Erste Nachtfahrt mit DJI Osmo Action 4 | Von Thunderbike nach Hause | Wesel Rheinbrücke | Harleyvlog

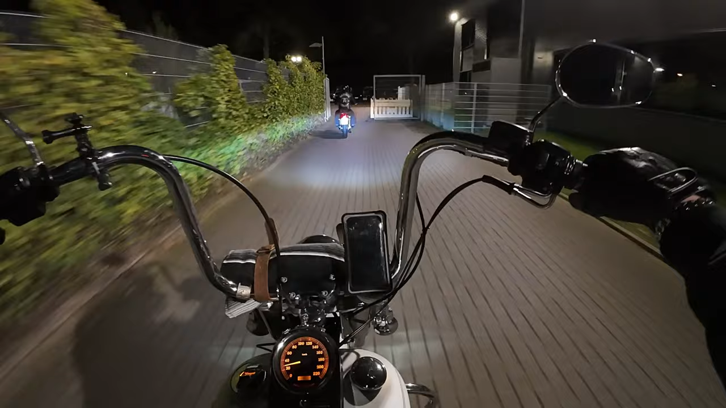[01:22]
Erste Nachtfahrt direkt im Video Da kann ich nicht mithalten mit dem Sound
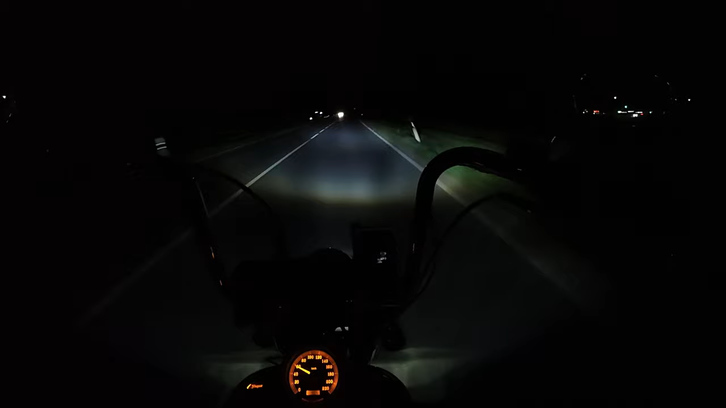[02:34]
Und jetzt war ich noch gemütlich nach Hause Dachte mir Da machst du noch eine kleine Nachtfahrt draus Ich bin mal gespannt Ob überhaupt Dabei brauchbares Material Warum kommt für euch Denn ich habe die ISO-Zahl nämlich begrenzt Ich glaube ISO 1600 Sonst den Rest auf Automatik Und ja Also immer wieder verbinden Mit dem DJI Einmal klappt auch Voraussetzung ist Ich mache es vorher auch an Das geht dann sehr sehr schnell
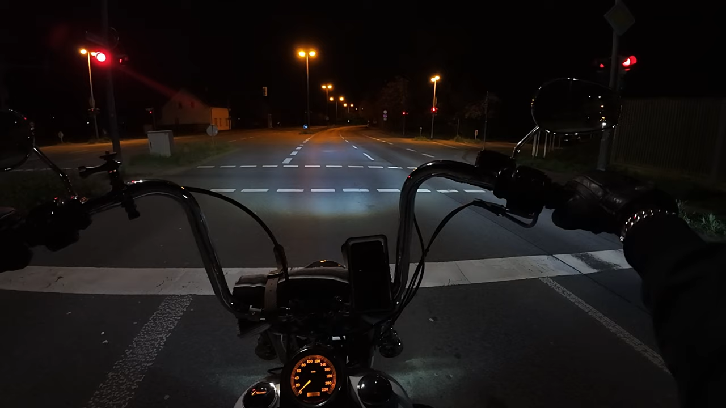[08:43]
Und sonst habe ich eigentlich Alles auf automatisch gelassen Die Schärfung habe ich ein bisschen runtergeschraubt Rauschen habe ich auf eins gemacht Also Rauschreduzierung Ein bisschen reingemacht
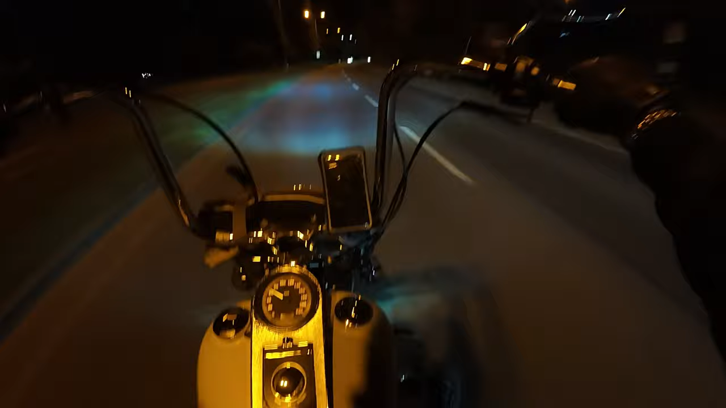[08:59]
Ja Werden wir sehen Ich denke mal jetzt hier so Stadtmäßig mit Beleuchtung entgegenkommt Und all das Da wird man schon was sehen können Aber auf Landstraße Ist jetzt für mich natürlich auch ein großer Test Das ging ja mit der GoPro auch War jetzt aber auch nur so semi geil Aber ich hatte die GoPro Hero 8 Die war jetzt auch schon ein paar Jahre alt Und jetzt habe ich hier das aktuellste Modell an Action Cams Was es gibt
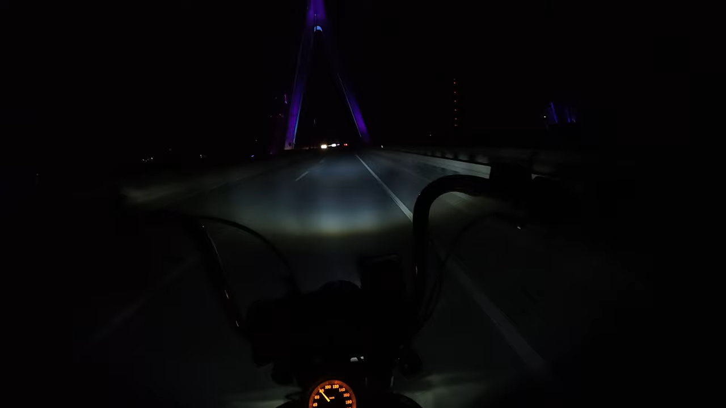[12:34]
wollte hier immer mal Geile Fotos machen Auch mit dem Motorrad drauf Und dann hier die Beleuchtung Und die Brücke im Hintergrund Das muss ich mal dieses Jahr In Angriff nehmen Ach das sieht schon cool aus Wie das hier so die ganzen Stangen hier anleuchtet Ich finde sowas cool So und jetzt seht ihr ja Wahrscheinlich wieder nichts Bis auf die Beleuchtung auf dem Ja auf der Straße hier Ja Ne gut Leute ich sag mal Gute Nacht